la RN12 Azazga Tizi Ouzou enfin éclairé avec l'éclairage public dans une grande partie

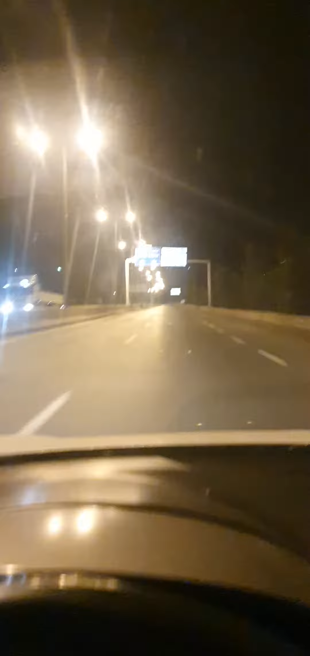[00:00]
voilà enfin l'éclairage public de la déviation Azazga Tiziouzou la nouvelle RN12 ou bien comment on va l'appeler l'éclairage ils sont allumés donc le projet il est réalisé en 2015 et ils sont allumés en 2022 voilà je sais pas si c'est